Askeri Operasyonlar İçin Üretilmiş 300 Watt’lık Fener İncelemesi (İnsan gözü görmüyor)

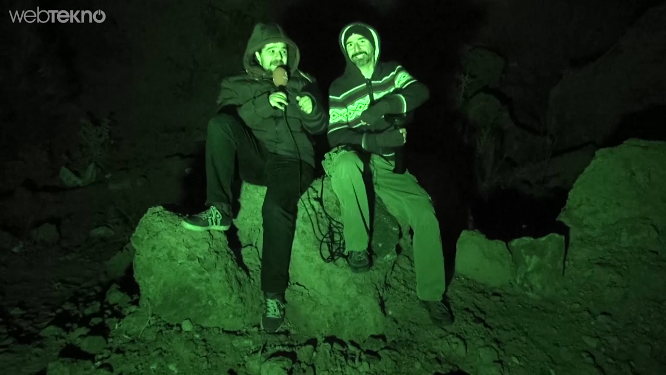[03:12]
Selçuk abi ile birlikte burası Yamanlar mı abi? Evet. Aynen öyle. Yamanlar'da bir... Beynim durdu. Tam bilemiyorum. Yamanlar'da bir daha geldik arkadaşlar. Ortam biraz soğuk. Kameramızın night vision yani gece görüşü açık. Bizi de öyle izliyorsunuz. Selçuk abi açalım abi direkt. Açalım. Bir görsünler. Aynen. Şöyle arkayı göstereyim ben isterdim.
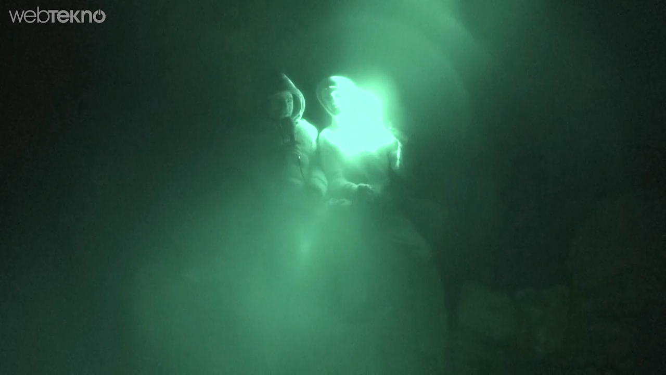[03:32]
Arkamızdaki daha tutalım. Infrared'in olayını görüyoruz arkadaşlar. Gördüğünüz gibi bir alanın aydınlatılmasını kullanıyor. Bir de şöyle kendimize doğru tutalım. Selçuk abi hazır kendimize tutarken bunun sağlığa bir zararı var mı?
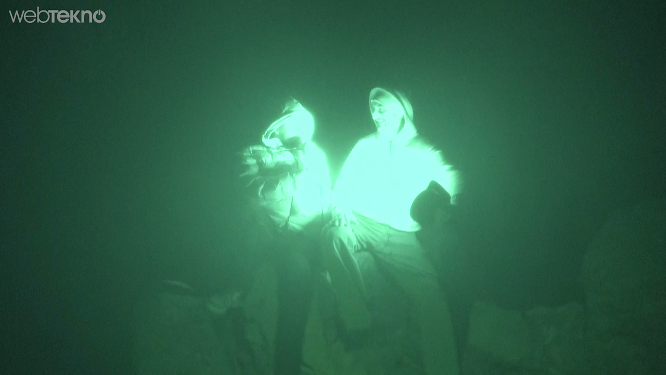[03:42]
Yüksek güçlü olduğu için gözleri bir süreli köle delilir. E tutmayalım abi o zaman. Aynen.
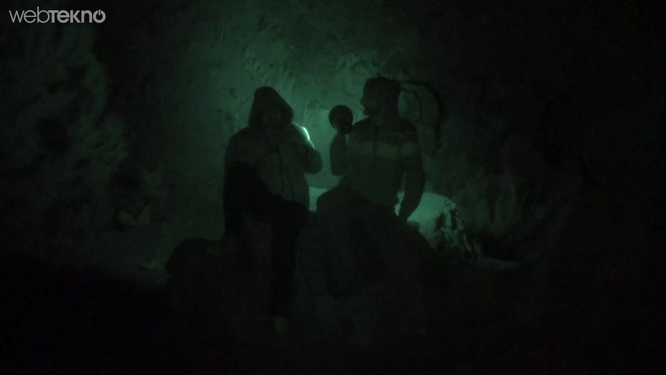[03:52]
Şimdi arkadaşlar infrared fenerimiz ve night vision'ımız açık olduğu için bizi görebiliyorsunuz. Selçuk abi bir kapatalım bunu bir anlasınlar olayın ne olduğunu. Evet şu anda zifiri karanlıktayız. Tekrar bir açalım Selçuk abi.